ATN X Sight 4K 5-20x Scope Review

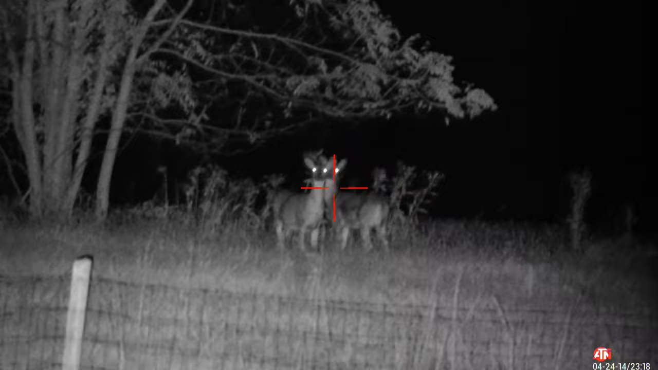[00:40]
One of the biggest benefits and why I think a lot of people look into a scope like this is because it has night
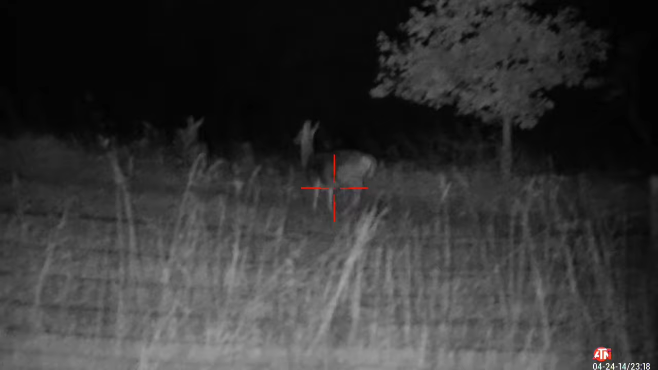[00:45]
vision mode you can shoot at nighttime it comes with an IR device and it does come out with pretty much everything that you need to
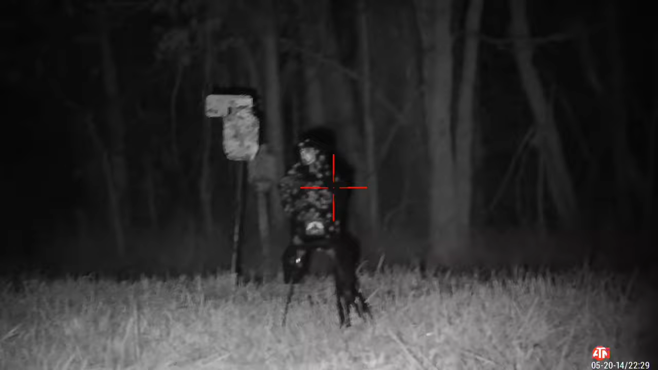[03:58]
internal storage on this you're just going to have to actually get the card and then it will send it to the app and everything
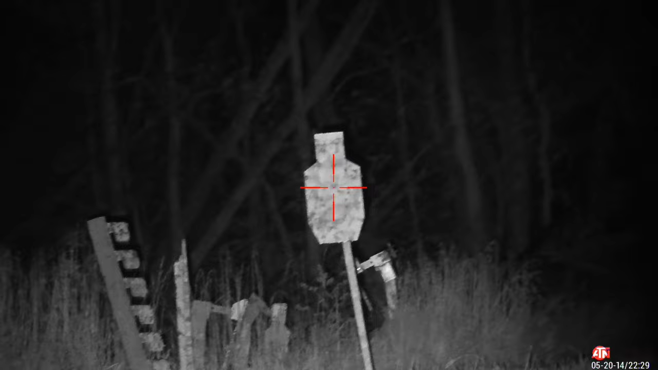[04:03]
and you can use the app to download your videos or you can just pull it from the card itself and put it into a computer so the record feature is so neat because you were able to see exactly what the person
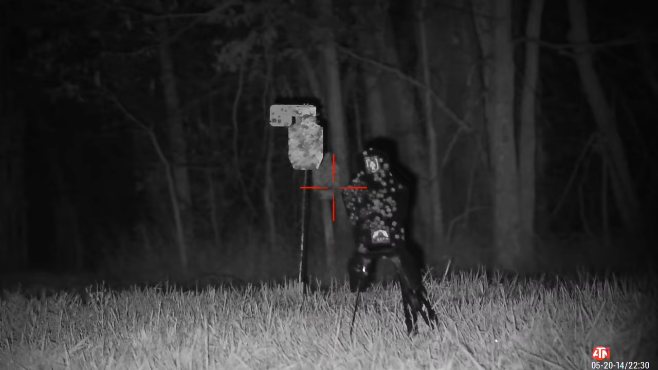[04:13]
behind the scope is doing whether that be you want to share your stories of your hunting where you show people exactly what you're doing
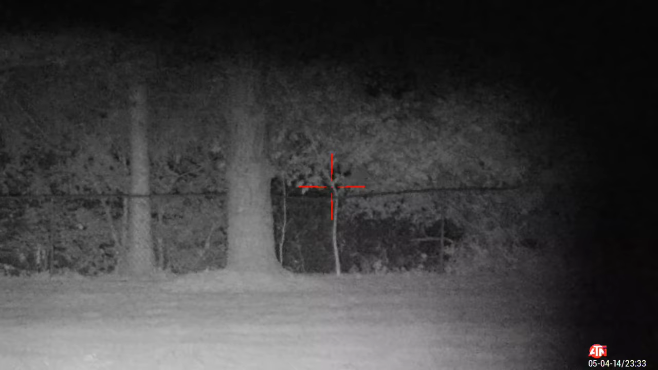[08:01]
it but technically zero your IR device to your scope so everything's aligned and meets where you want it to
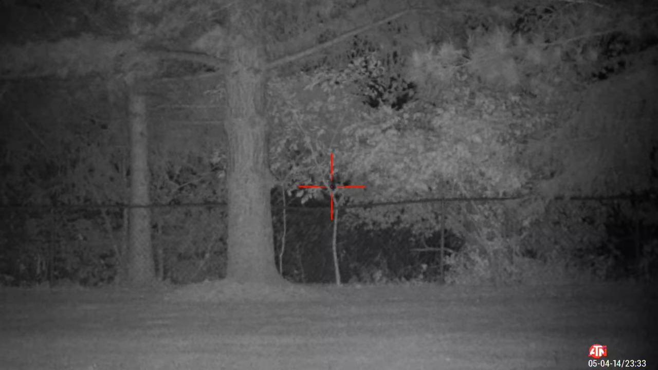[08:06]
there are better IR devices on the market and they also do offer a bigger one on their website that you can upgrade to it's cool that they at least offer or give you
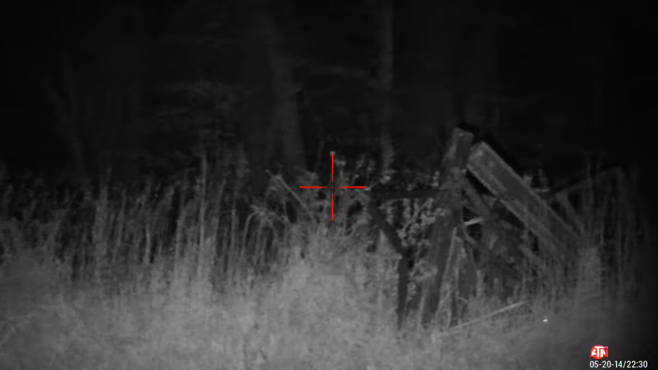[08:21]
more brightness from them but if you're your typical shooter you're shooting 100 to 200 yards this is going to do everything that you're going to want it to so I highly recommend getting one playing around with
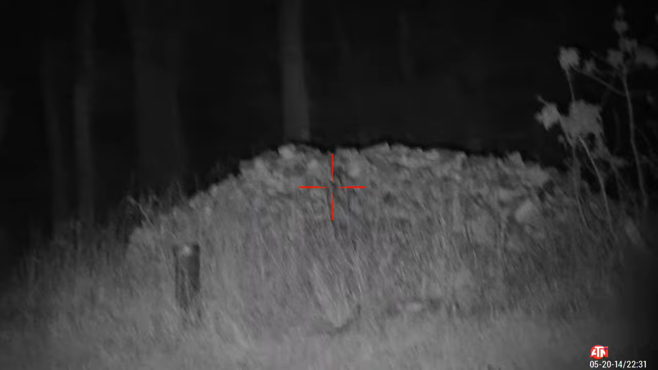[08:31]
it and if you need something brighter just buying a new one and getting something bigger but see if
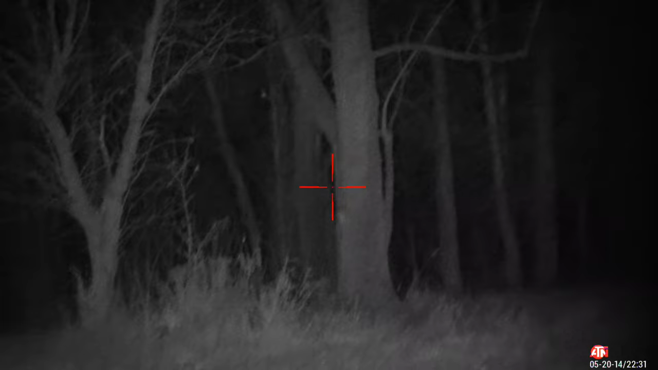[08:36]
this is going to work for you before you go and buy anything better because you might be surprised with the output of this one now
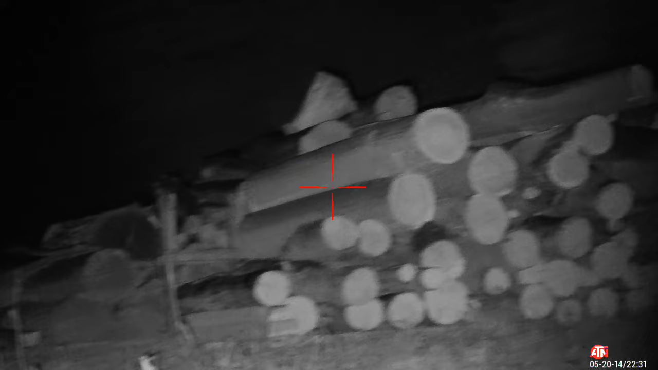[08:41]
going into the app so there's a ton of different things that you can do on this app changing a bunch of different settings but there's a couple things I really wanted to point
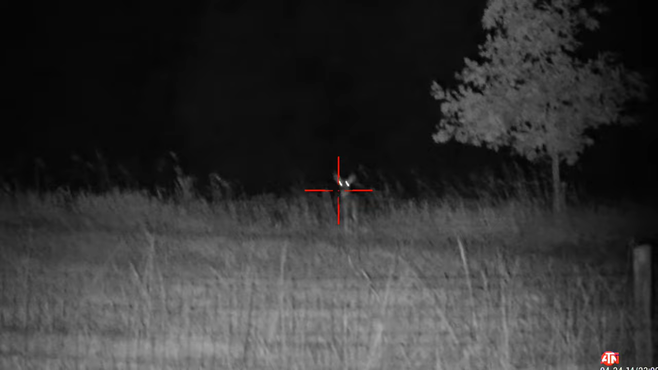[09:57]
this has 18 hours of battery life you can also get an external battery if that's not enough for you depending what kind of hunch you do but for
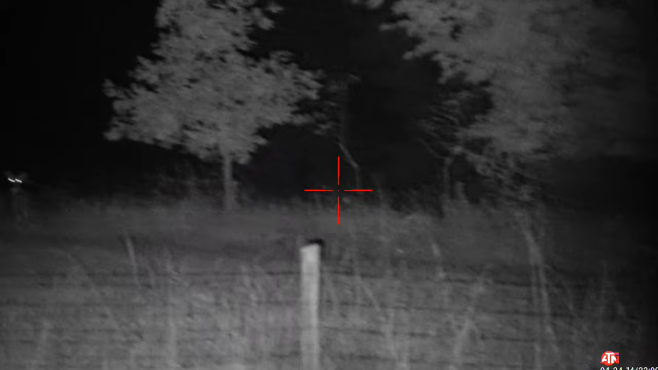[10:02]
most of us and me 18 hours is plenty I've used this a ton when I first got it
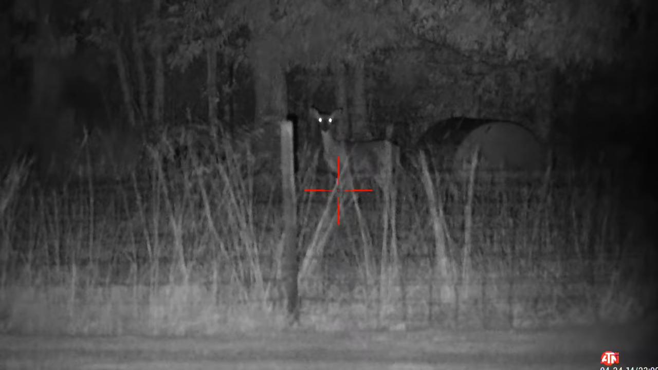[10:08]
especially doing a lot of night vision stuff recording and just testing the different things and going through all the settings and never had an issue with this
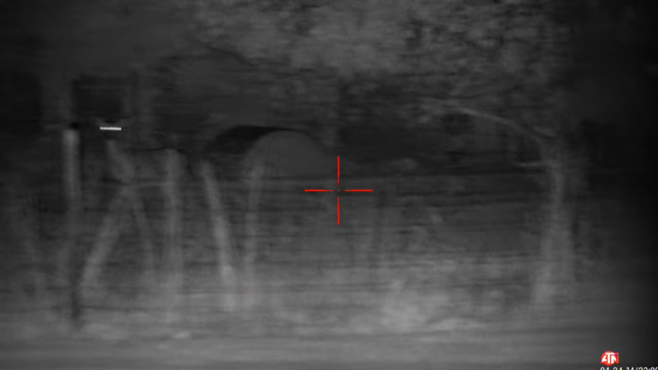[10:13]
turning off or having the battery die on me midway through I just came back I threw it back on the charger and I was always good to go the
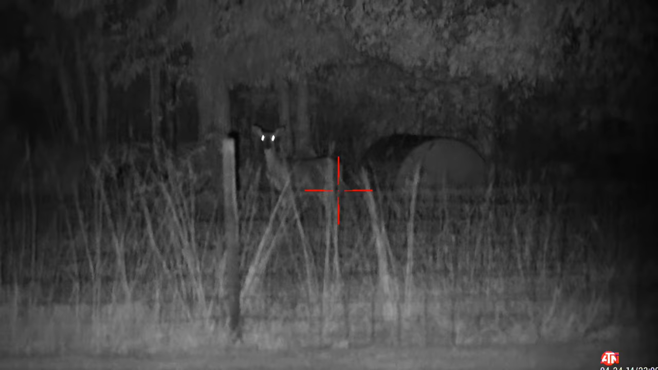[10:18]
last feature I wanted to go over is the one shot zero this is something I thought was really cool when you shoot this to zero it in you then take the d-pad and move the